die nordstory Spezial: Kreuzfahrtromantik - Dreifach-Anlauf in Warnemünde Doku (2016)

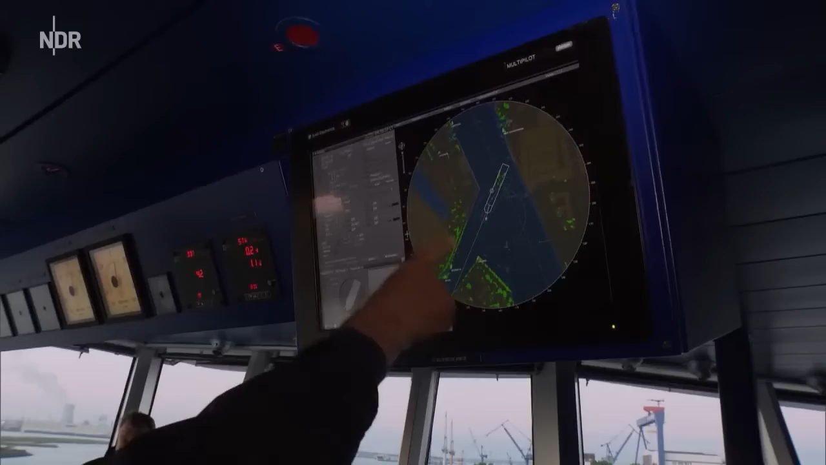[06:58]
Ja, ist ein Durchmesser von 290 Meter. Also der Dampfer hat hier 228 Meter, also geht das gut.
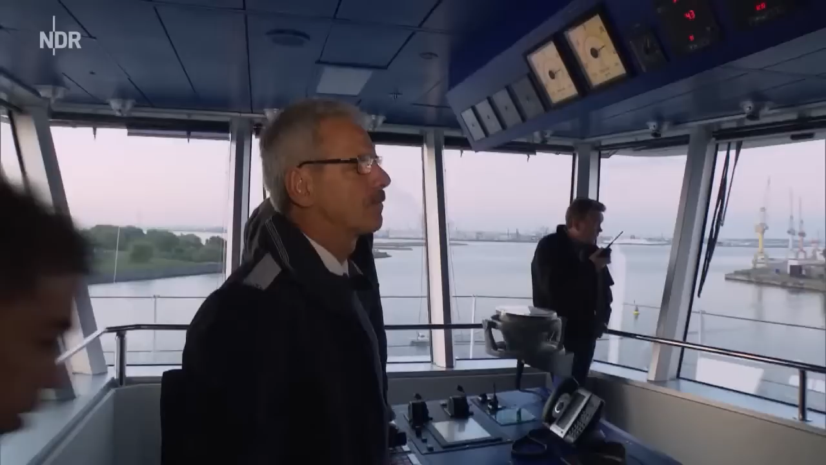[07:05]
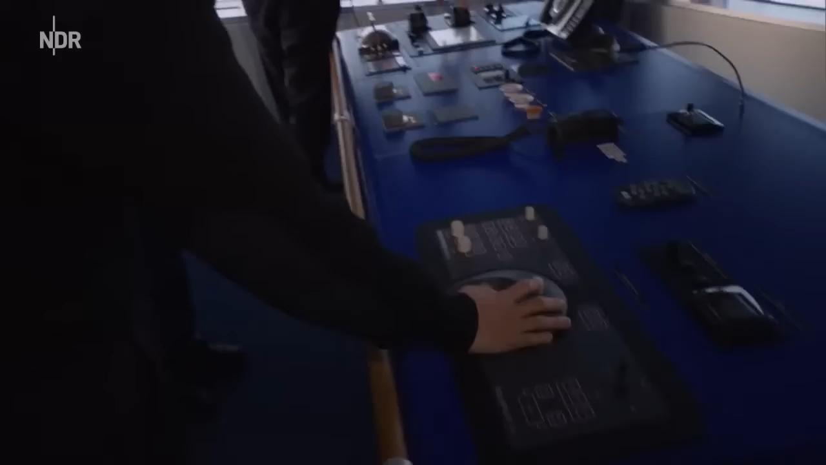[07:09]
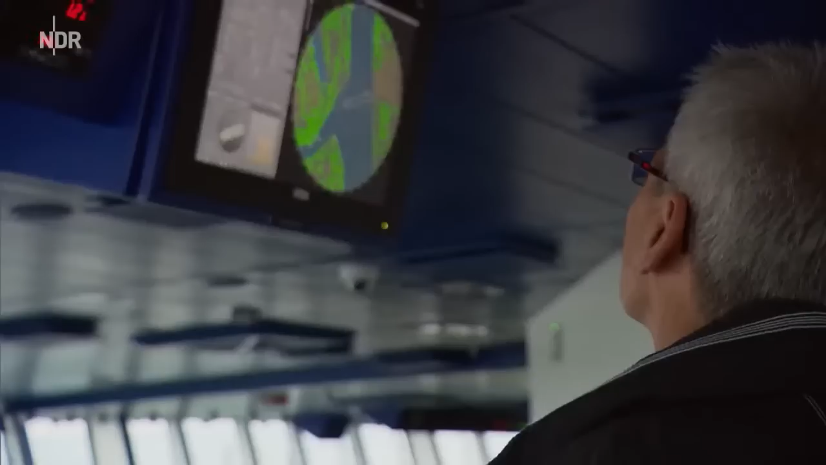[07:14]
Rein rechnerisch knapp 30 Meter Platz vorne und hinten. Aber nur, wenn man genau bis in die Mitte des Werftbeckens hineinfährt.